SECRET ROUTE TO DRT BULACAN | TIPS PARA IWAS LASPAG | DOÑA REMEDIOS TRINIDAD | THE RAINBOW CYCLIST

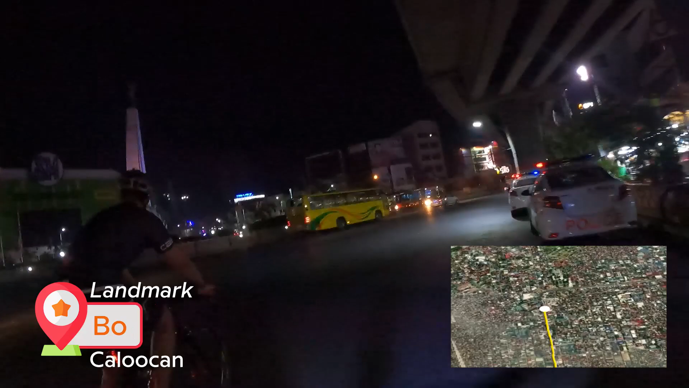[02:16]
So, ito ang historical Bonifacio Kineme.
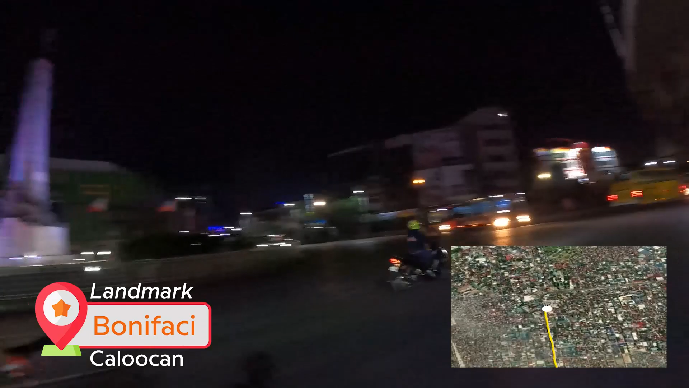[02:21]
At ito sa kanan ko, yung papuntang SM North. So, galing tayo ng Monumento Station LRT.
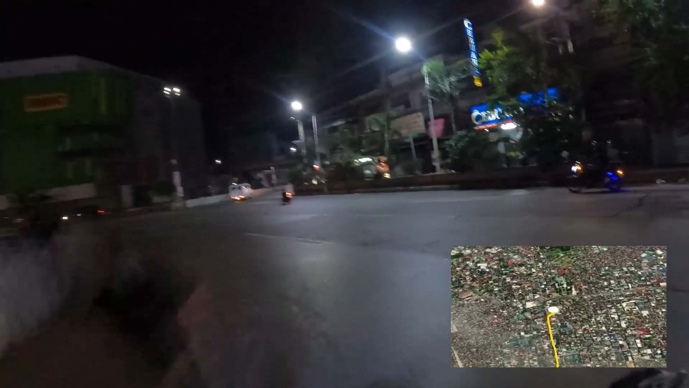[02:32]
At dito tayo papasok sa May MacArthur Highway. Dire-diretso lang to. Hanggat di kayo bumabangga, dire-diretso lang kasi itong MacArthur, napakahaba nito as in.
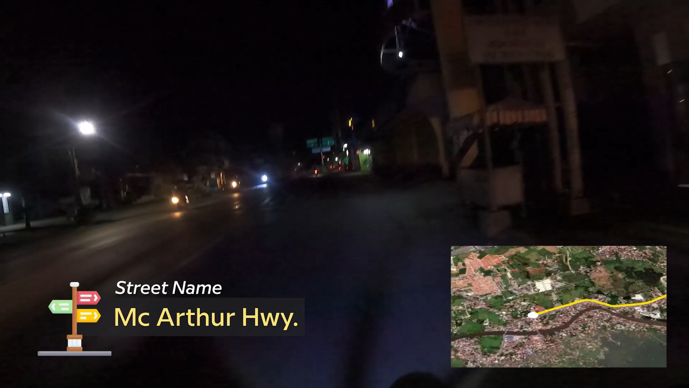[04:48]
At ito na yung landmark nyo para malaman nyo na nasa Bukawi kayo. May makikita kayong flyover dito.
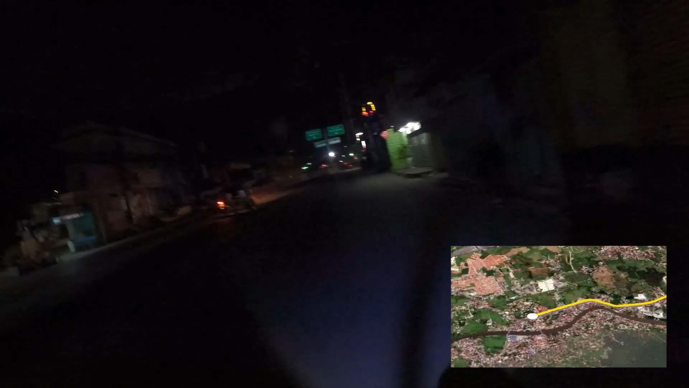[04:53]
Pero hindi kayo aakyat dyan. Kasi pag umakyat kayo dyan, papuntang ano yan? Papuntang Malolos. Dito tayo sa baba. Kasi dyan sa kanto na yan, dyan na tayo kakanan papuntang Santa Maria. Kaya naman! Samahan nyo kami mag-stopover kasi hindi ba kami kumakain, nagugutom na kami.